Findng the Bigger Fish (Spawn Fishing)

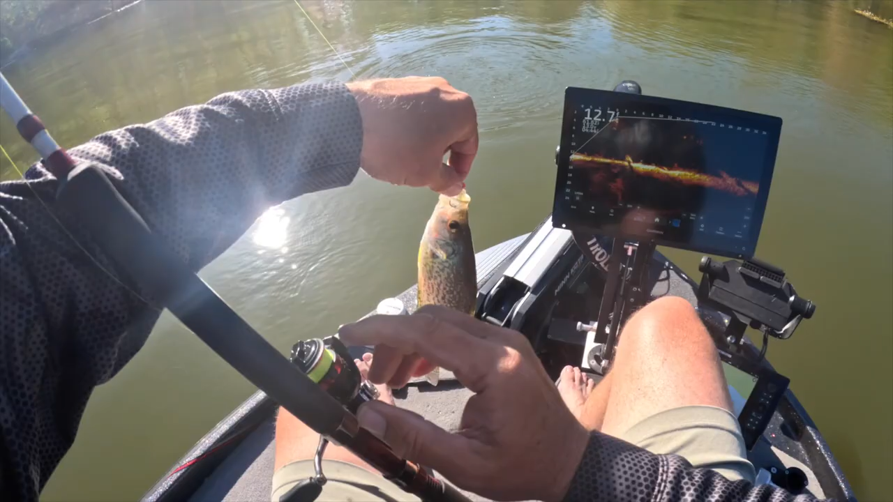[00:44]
Alright, that's not the start we need, but I'll take a fish right there. That's an active fish right now. We got major wind conditions. We're having to hide in these coves and you can see these fish are still stacked up on these brush piles and stuff. Pretty cool. And they are active, but small right now. So what are we going to do? We're going to keep looking.
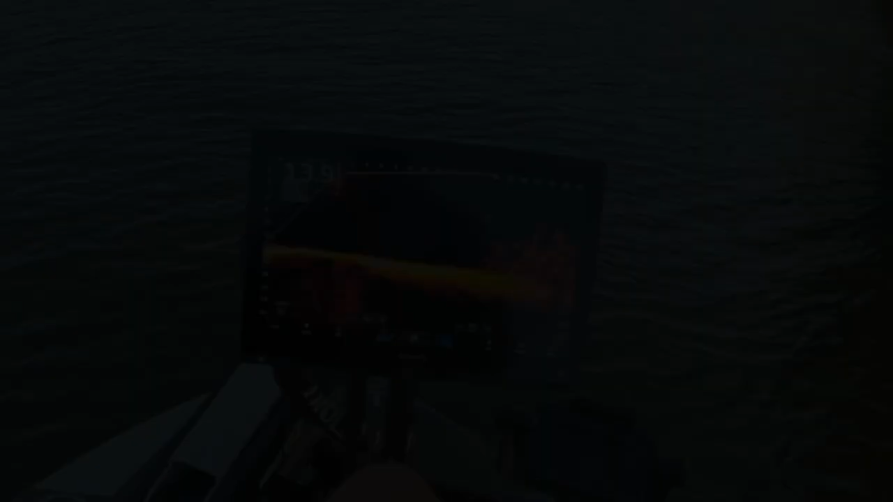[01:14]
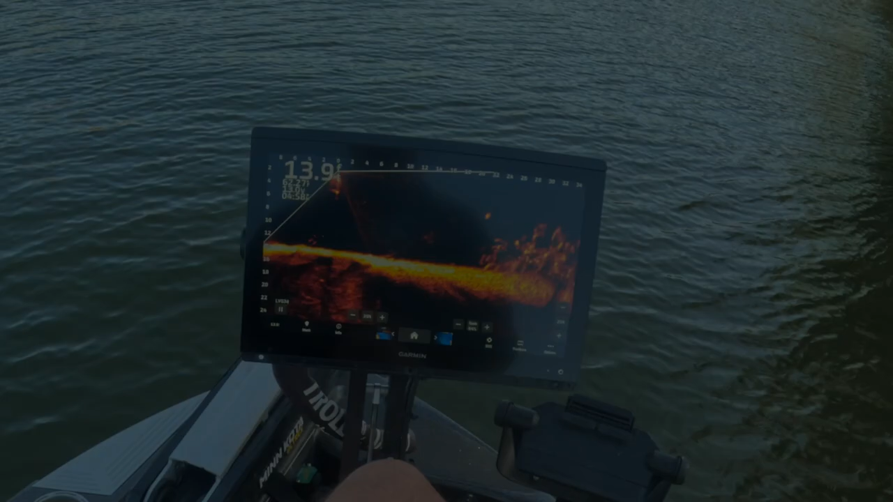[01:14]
Alright, here we have a big structure coming in. It's got a lot of fish on it. We are assuming we're going to catch a fish here.
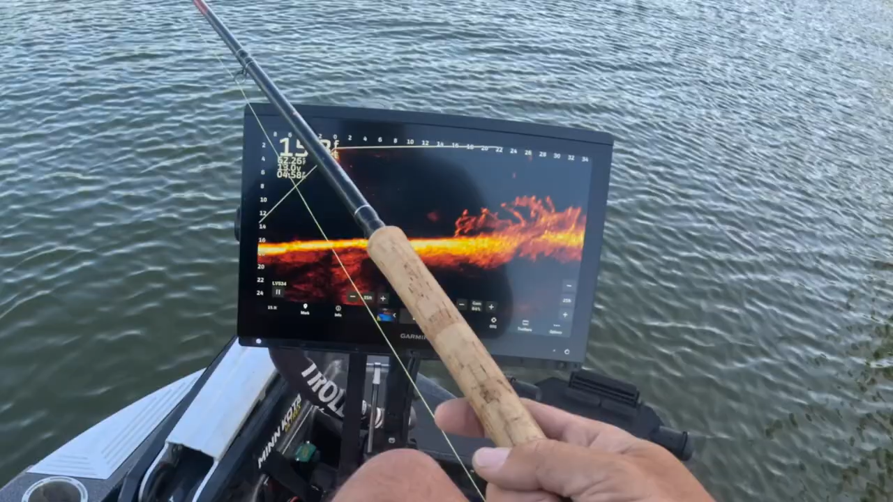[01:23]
You can find big piles like this and just they're sporadic. They've already got one. Oh my gosh. They're just coming after me and there it is. First fish. Looking for bigger fish. A little bit bigger, but he still ain't going to cut the mustard. But no, no, no, no, no, no. Alright. But you can see, all I'm doing is going, I'm trying to stay out of the wind, priority number one. Wind these days, stay out of the wind.